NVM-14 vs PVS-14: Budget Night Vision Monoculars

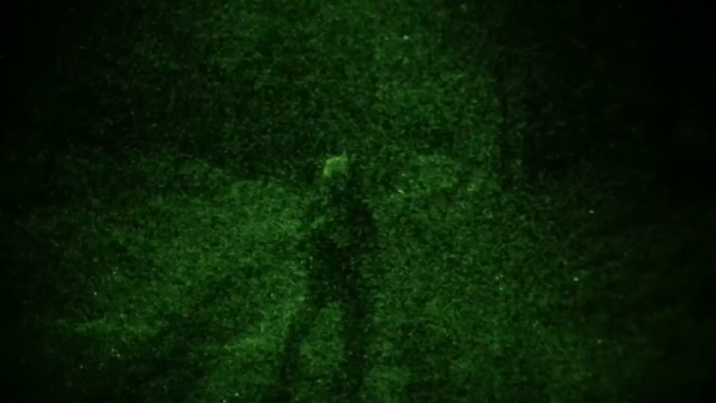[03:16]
As far as the performance goes, it's really not fair to compare this specific NVM versus whichever NVMs you can buy on the market, because again, this doesn't have the original intensifier tube that is often sold with these devices.
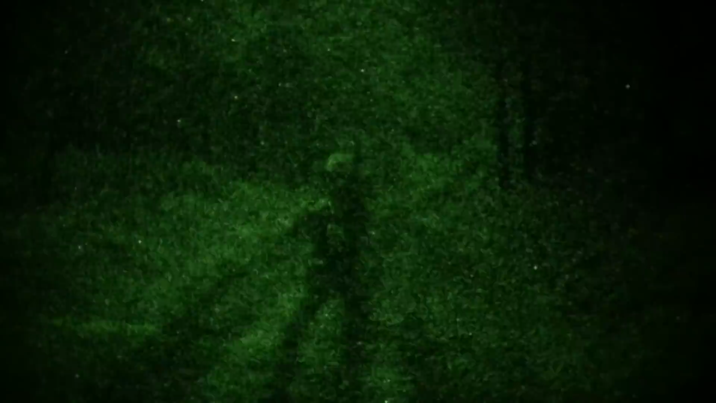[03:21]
So if there's enough interest,
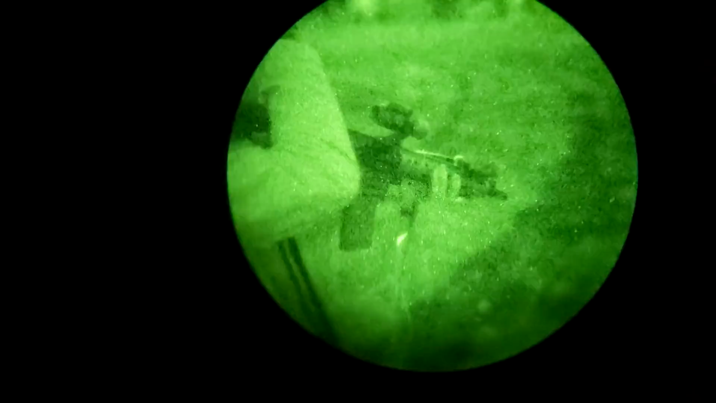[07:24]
Those are the main obstacles that stand between me and recommending the NVM-14 or the Wolf AGM-14 or any of those other similar devices that have that side rail mount.
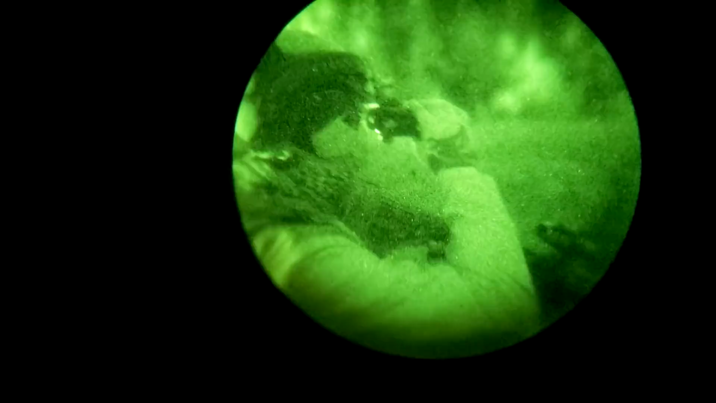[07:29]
That being said, you can still totally use these. I've walked around in the woods with it on. I've shot with it on.
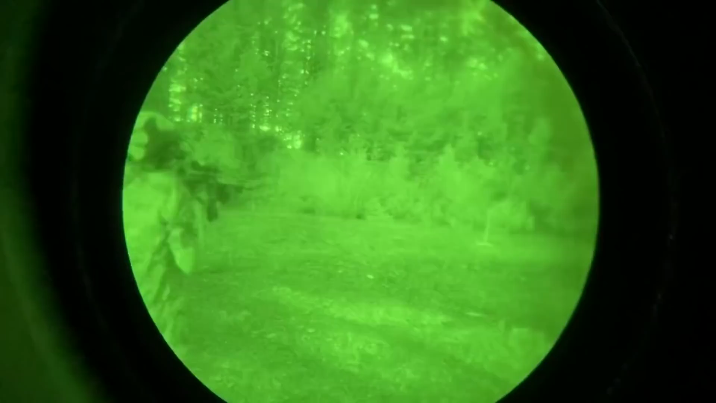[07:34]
It does work pretty well. There's no question that the NVM-14 and Wolf AGM-14
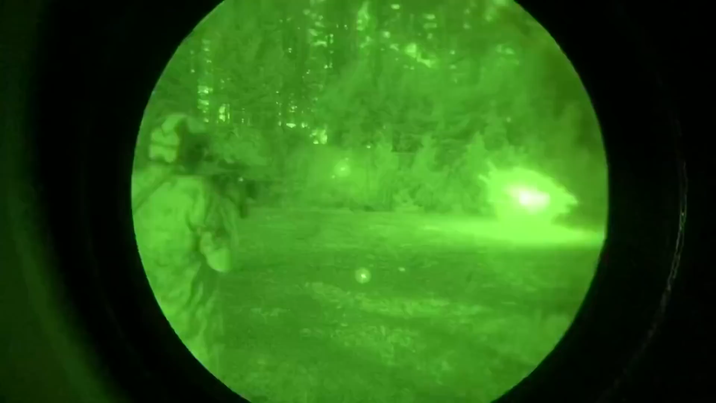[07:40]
are better than any of the digital night vision offerings and better than any Gen 1 night vision offerings. I would say that they're probably also significantly better than biocular night vision like the PVS-7.
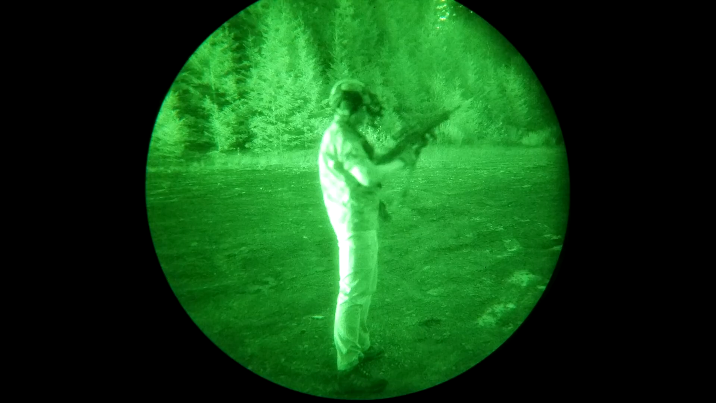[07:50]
If you are interested in the performance characteristics of the two intensifier tubes in these devices,
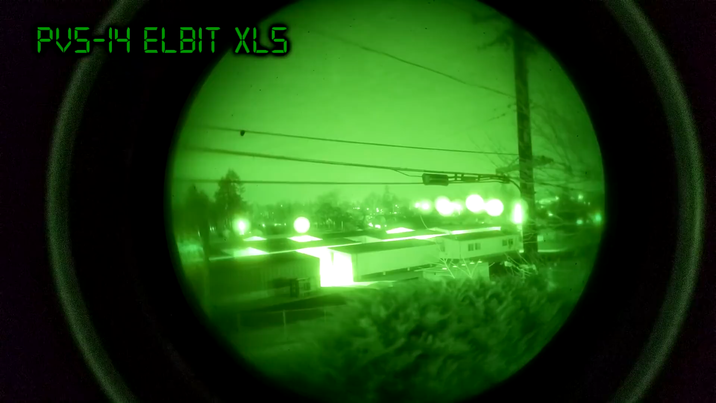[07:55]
I will say the PVS-14 performs significantly better.